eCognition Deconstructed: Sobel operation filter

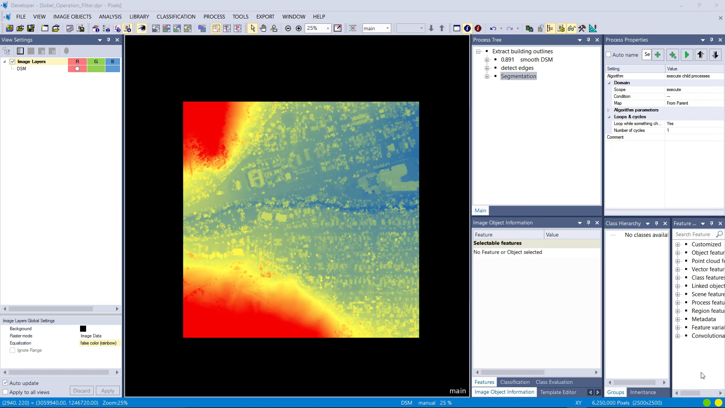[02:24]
So what we see here is a DSM. So a digital surface model. You see here the red areas are mountains with features on top trees or something and here in the valley we have buildings.
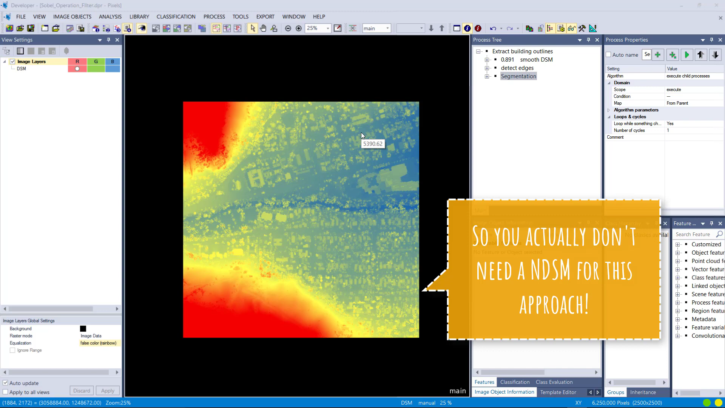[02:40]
And what I'm interested in is the buildings. And buildings do have defined edges and high contrasts to the surrounding.
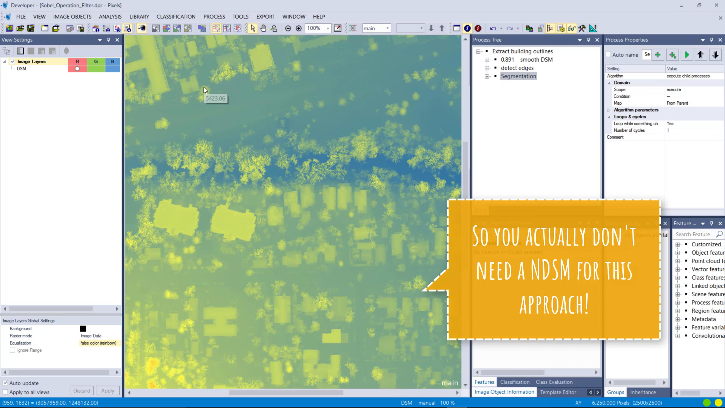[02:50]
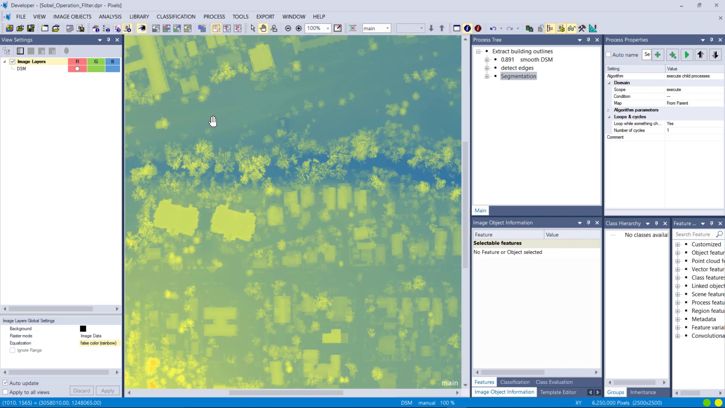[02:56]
A lot of users are trying to get nice outlines of the buildings based on optical data and elevation. That's a very good approach combining these data sets. But I'm suggesting to also add an additional layer. In this case here the Sobel operation filter which will give you high values for the edges of the buildings. Okay so let's go through this process and check the result at the end and then you can
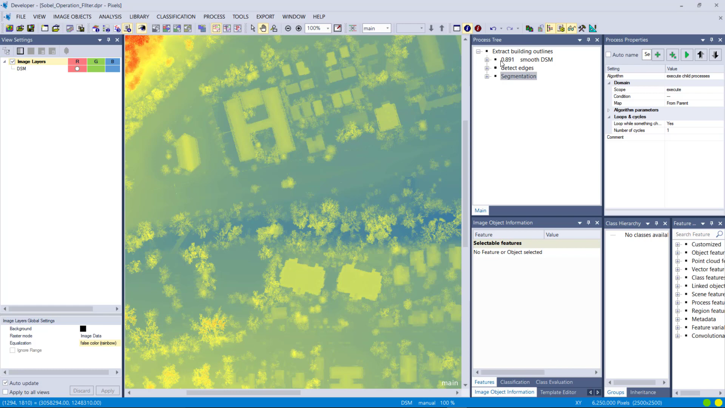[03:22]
for yourself decide if this is useful for you or not.
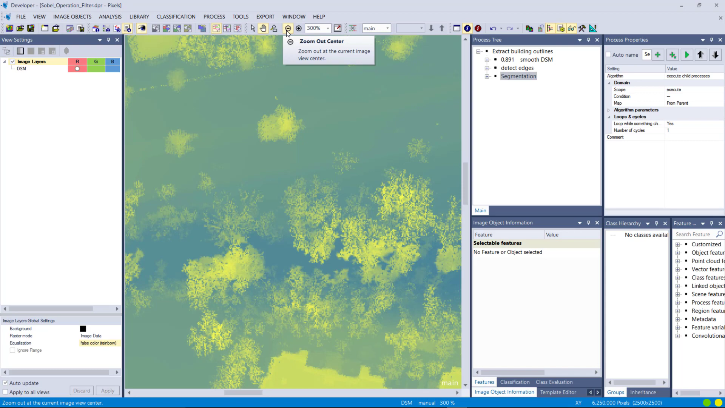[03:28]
First I apply the smoothing to DSM because I have these pixel artifacts here.
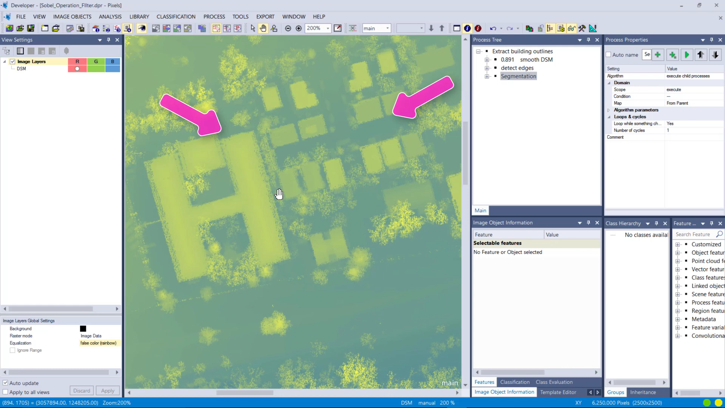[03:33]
So I'm using a median filter simply to get rid of these salt and pepper effects. So I'm gonna execute that one and that creates a new layer. So you see the edges now look better.
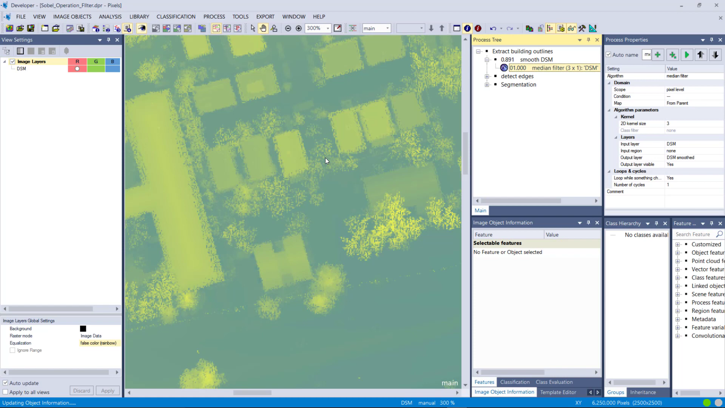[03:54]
The stretch is different. And nevertheless you see the buildings here.
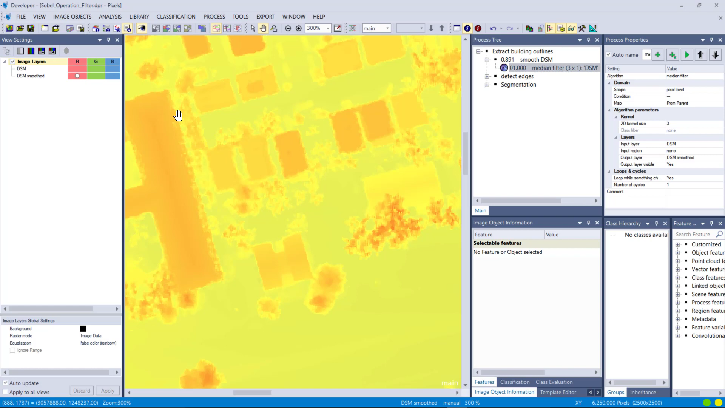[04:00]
And with also vegetation. And then for detecting the edges I'm using the Sobel operator filter.
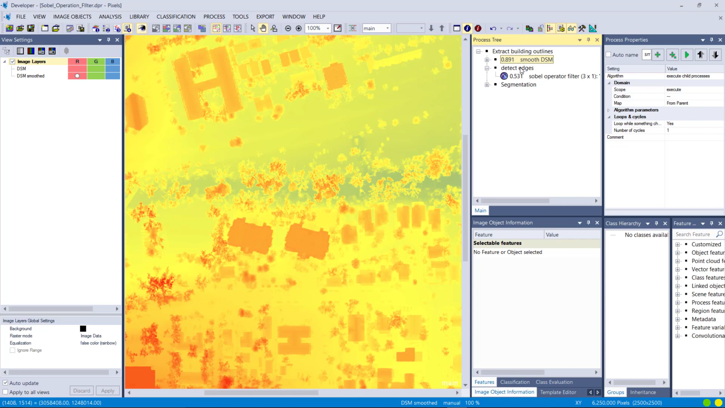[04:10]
So choosing it here again settings are pretty simple. You cannot change the box size or the filter or anything.
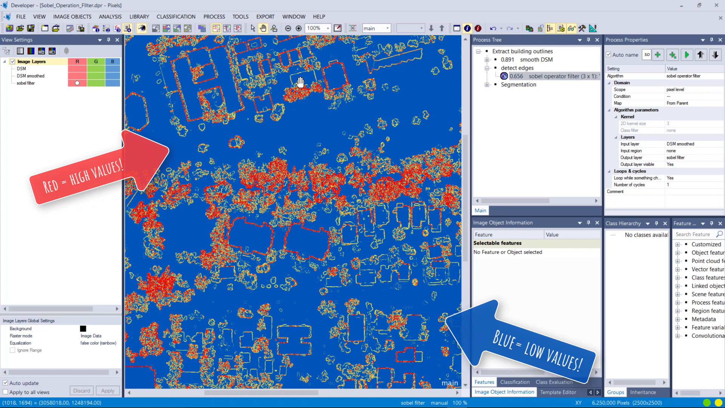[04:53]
They have very nice outlines. Right. So red means high value. Blue low value.
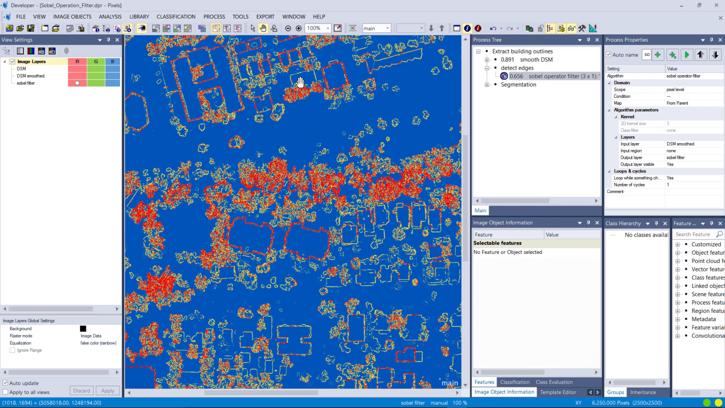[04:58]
And you see you actually get a nice delineation of the buildings.
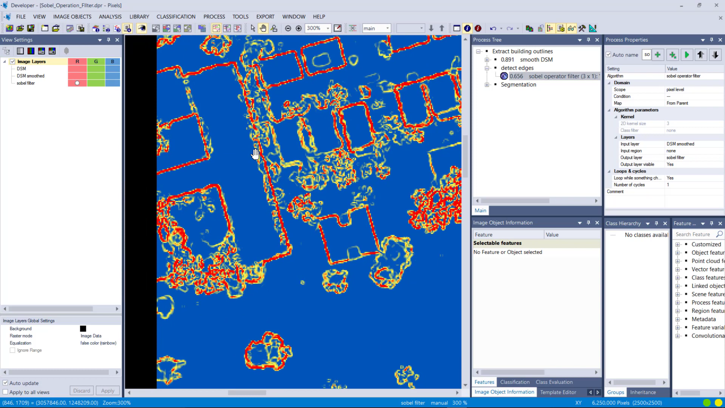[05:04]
Let's change it to a false color composite and highlight the edges. Right.
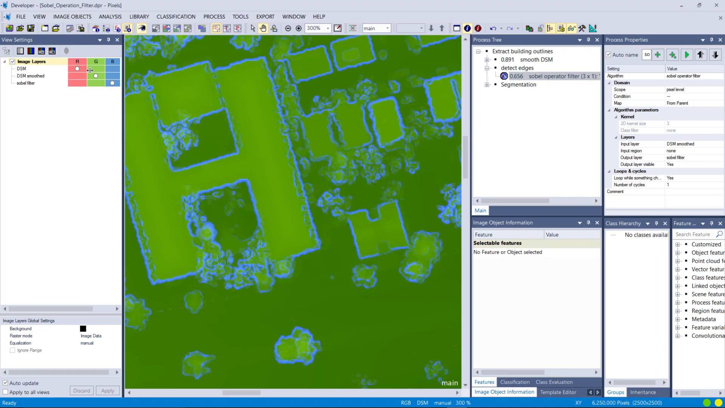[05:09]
So it already looks like a good delineation of the buildings. And finally what I do is simply I use a segmentation.
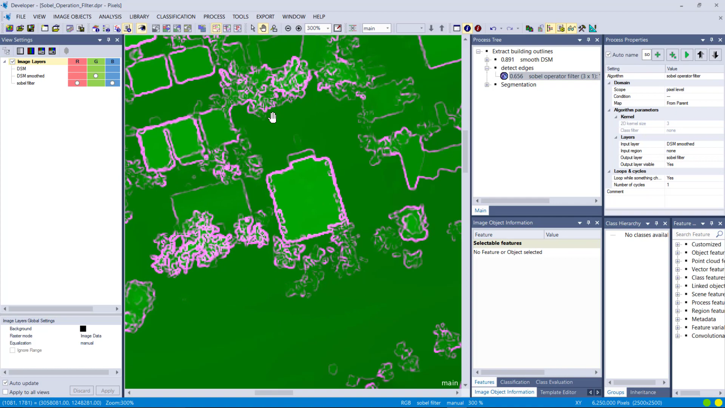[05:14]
My favorite one. Straightforward. Multi threshold.
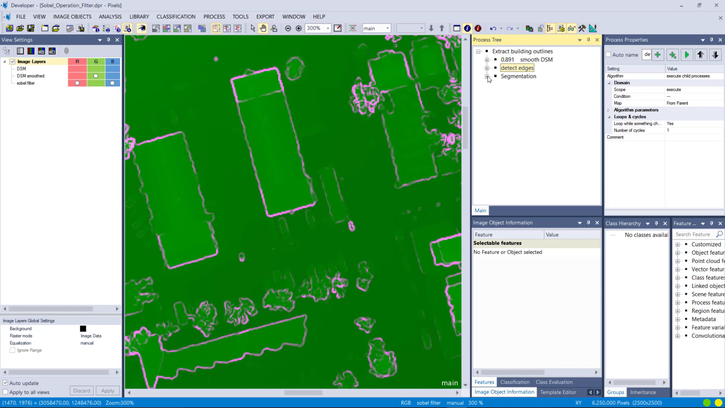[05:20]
And I say use the Sobel filter. So the output of our algorithm. Use a threshold of two. And create objects.
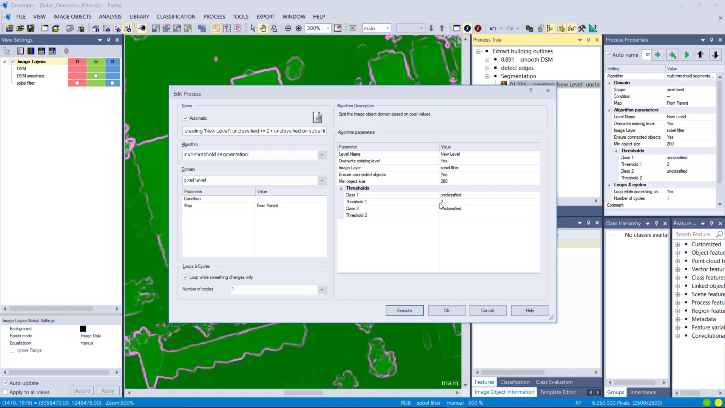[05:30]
Right. And that's gonna give us nice objects. As you see here. For the buildings already.
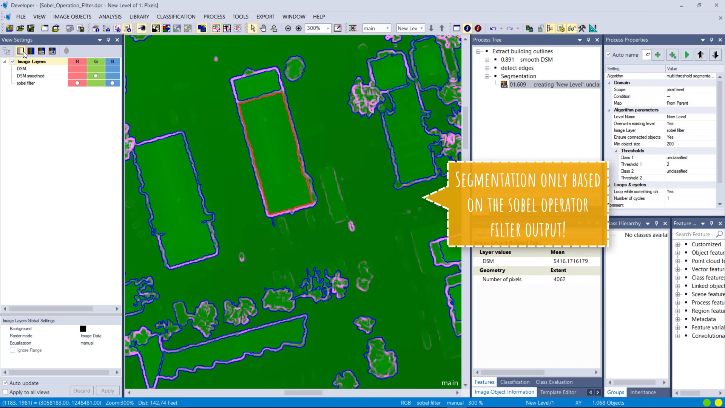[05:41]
So let's turn on the smooth.